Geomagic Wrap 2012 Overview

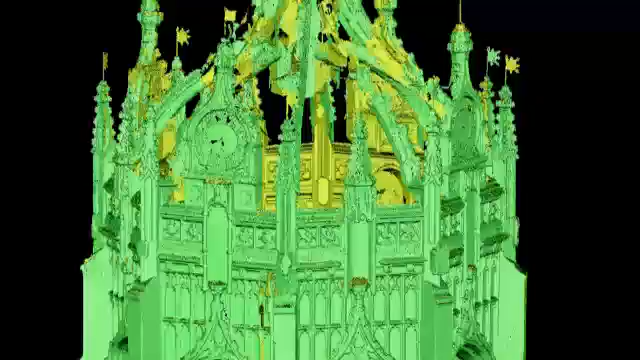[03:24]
The ability to directly import probe data allows for higher accuracy and an additional way to capture 3D information.
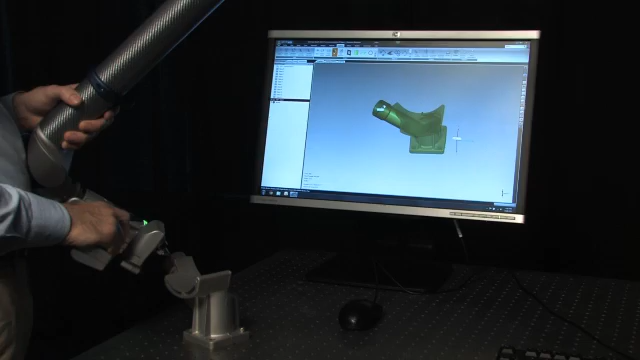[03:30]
The new Patch feature allows much greater accuracy when the scan has missed certain elements, which it sometimes does.
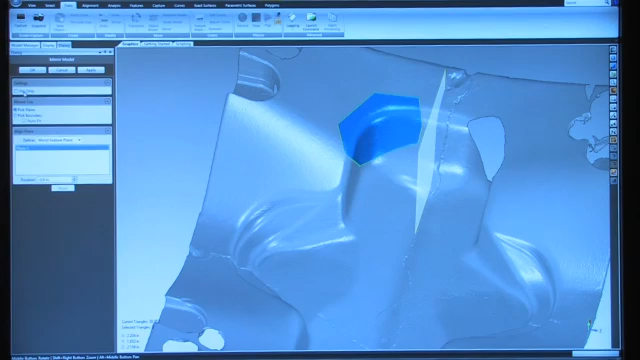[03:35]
You can take a similar edge and copy that data into the area to be patched. The software then aligns and cleans the data for you to make it part of the model.